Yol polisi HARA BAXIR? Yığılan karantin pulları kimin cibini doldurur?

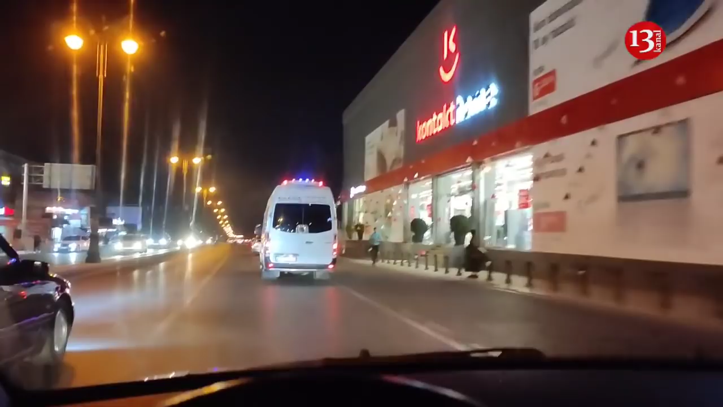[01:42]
Göydən uçan quşdan belə xəbəyiniz var və şəhərin mərkəzində şüdəyən bu sprinterləri siz görmürsünüz. Hətta önündə çox rahatlıqdan trafiqət qoyublar. İndi, mən yenə başqa sprinterləri sizə çəkəb göstərəcəm. Baxın, ya bir yolluq bu avtobusları, metronu açın, xalqımız rahat işini görsün. Yada ki, bax, belə qanunsuzluqlara göz yummayın.
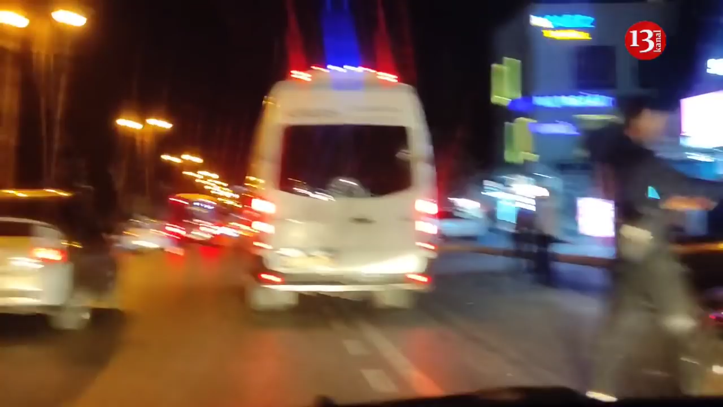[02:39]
Bax, belə, gördüyünüz kimi, hər iki istiqamətdə də işləyir. Üzü İrmiyan vara, üzü Nermanova. Hər bir istiqamətdə işləyir. Bax, belə gəlir. Avtobus kimi dayanır, sənişini yığır. Yəni, bir yolluq açın bu. Avtobusları millət əzab çəkməsin, kimlərin sədə fürsətdən istifadə edib, hansısa qanunsuz əməllərlə ciblərdə dolmasın. İndi şəhərdə reydlərimi, davam elətdirirəm, çəkilişlərimi. Siz də, dəyər izləyicilərimiz, avtobusları metronun şəmbə və bazar günü işləməsini istəyirsinizsə, bu çəkilişi paylaşın.